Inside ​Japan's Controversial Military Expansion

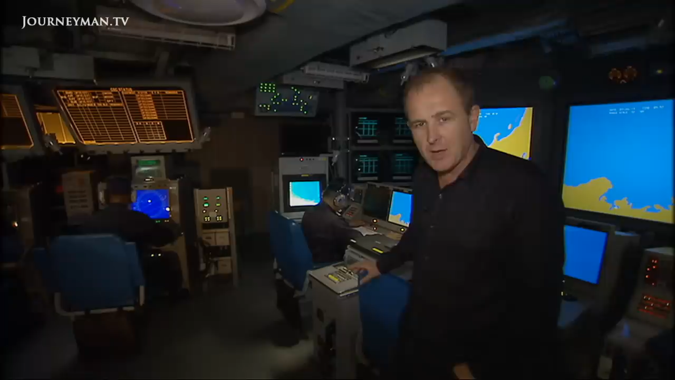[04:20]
So if China or North Korea dispatch a missile or a jet fighter, they'll see it here first on these screens. And the order to strike back will come from here.
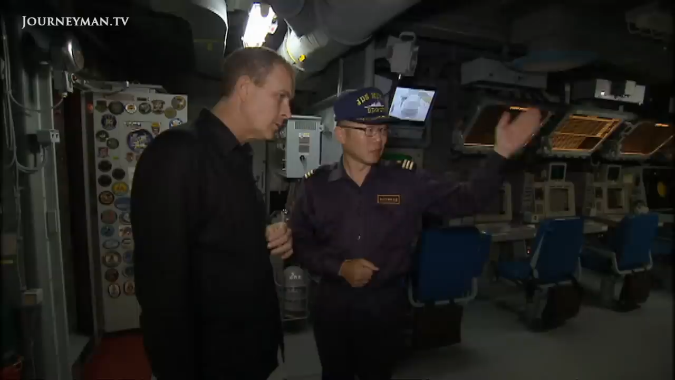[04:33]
Executive Officer Tsuyoshi Sato will show us how it all works during a regulation drill.
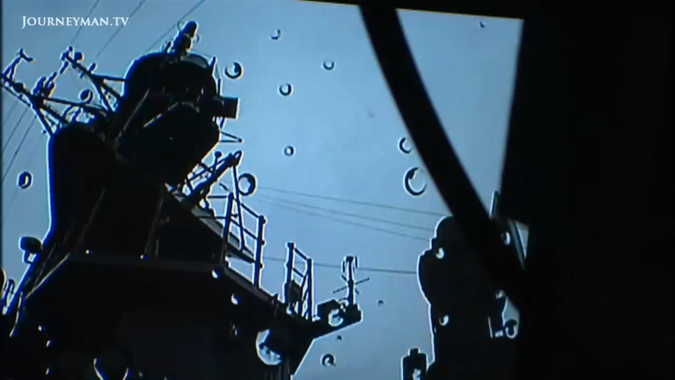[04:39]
Information about any potential attack is relayed from radar systems across the country.
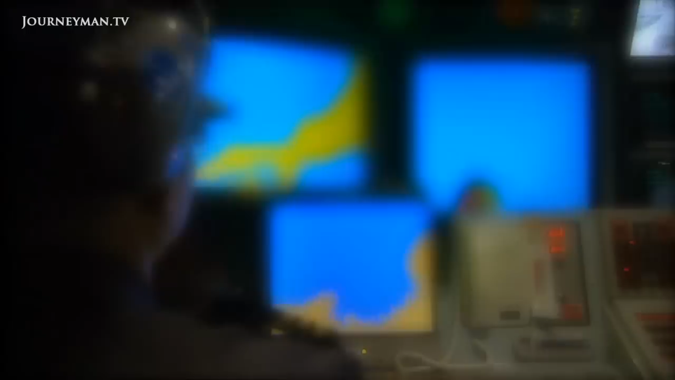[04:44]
It shows up on these screens.